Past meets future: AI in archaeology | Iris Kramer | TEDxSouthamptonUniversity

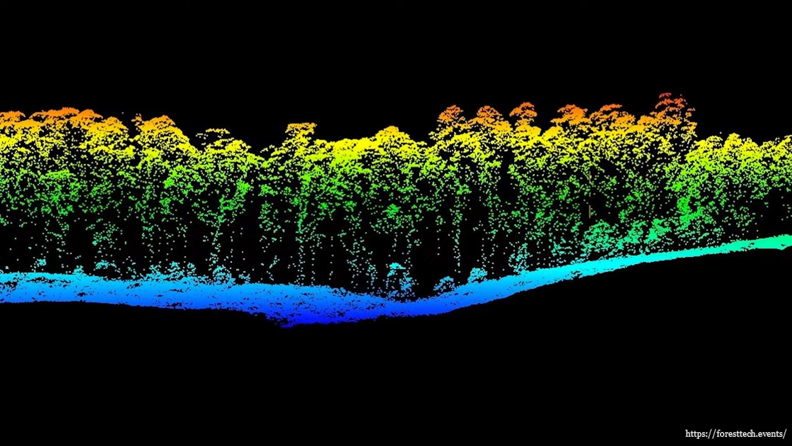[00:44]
And to detect archaeology, we remove the vegetation,
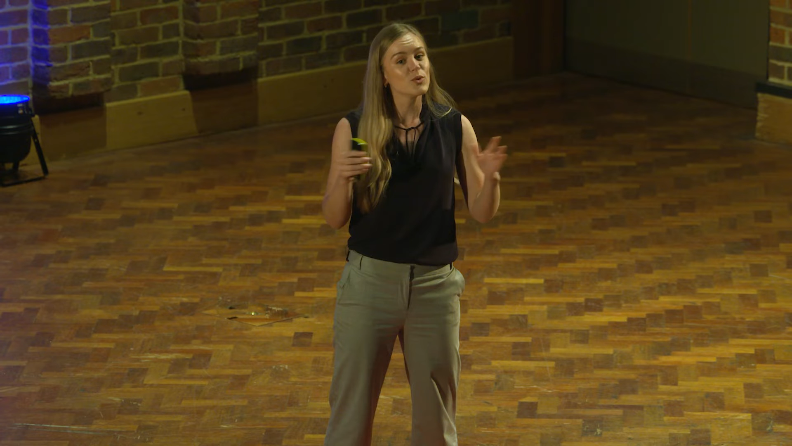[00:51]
the trees and the undergrowth and we are left with the bare terrain. And this way we can find earthworks through the humps and bumps in
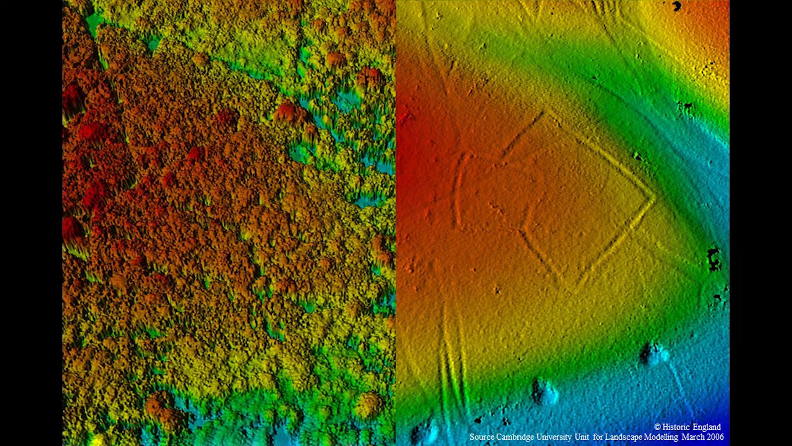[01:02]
the landscape and these were dug hundreds or thousands of years ago.
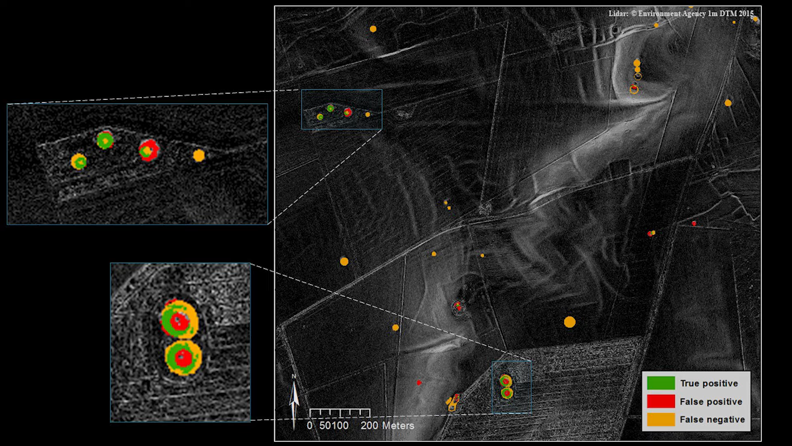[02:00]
in the landscape on lidar data. It worked well. We found about 20% of the known archaeological sites.
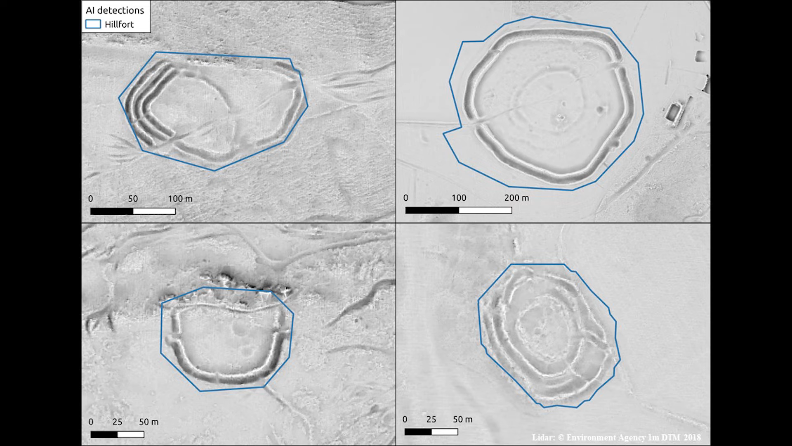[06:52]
Such as these hill forts. I would not have been able to create a rule-based approach with the software from my master's thesis.
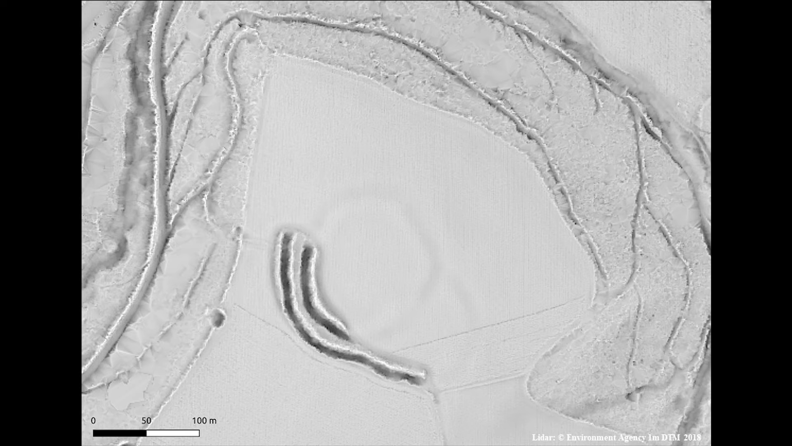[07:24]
This example of a hill fort has almost completely been plowed and leveled by the farmer. This is the AI result.
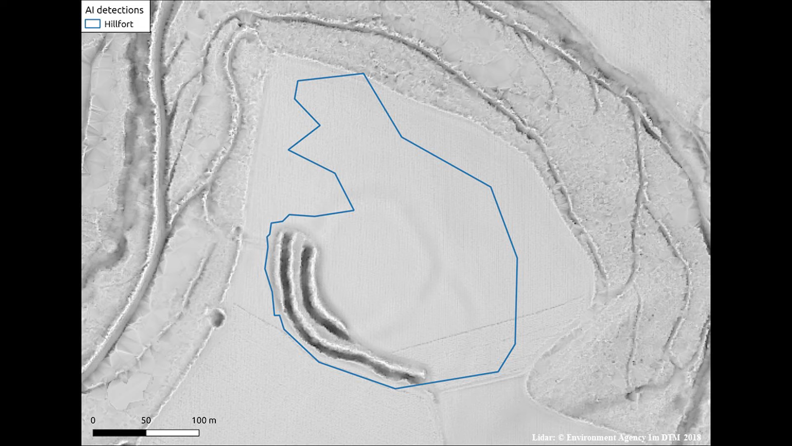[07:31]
It had neatly found the ramparts that are still remaining. It did get a bit confused. But in the end, it found some enclosing poly... It enclosed the polygon.
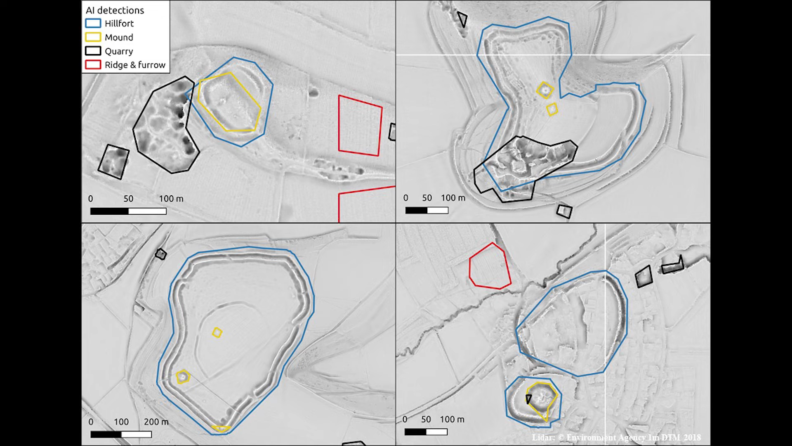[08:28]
It has found burial mounds that are mounted on top of it. And it has even found some ridge and furrow remains that are to the side of it. Those are medieval plowing systems.
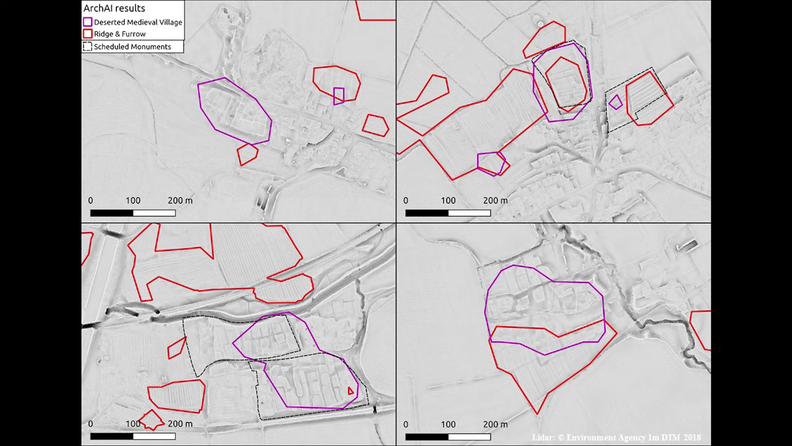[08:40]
Another example of what we're able to detect here is a deserted medieval village. And this is the AI's favorite.
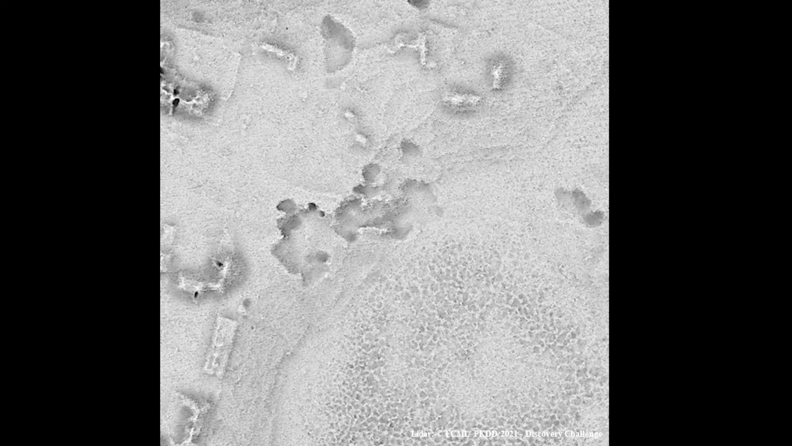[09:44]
Where you can see an example of what we were able to do in Mexico.
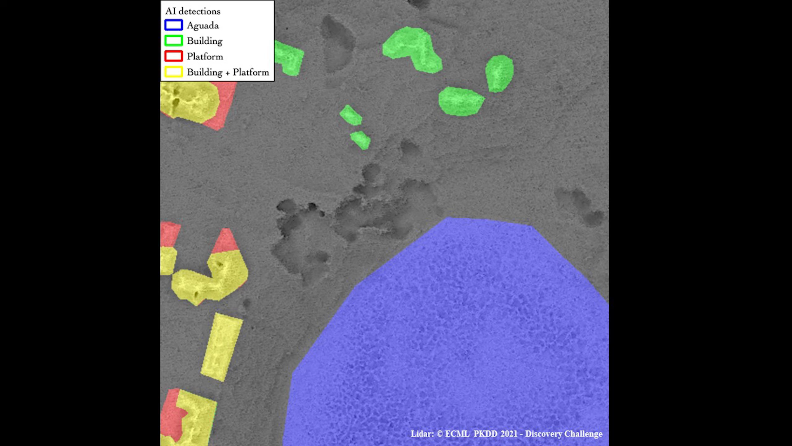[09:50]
The AI has been able to find house platforms, buildings and aguadas underneath the dense rainforest. And we've also been able to use AI to automatically detect sites on satellite and aerial imagery.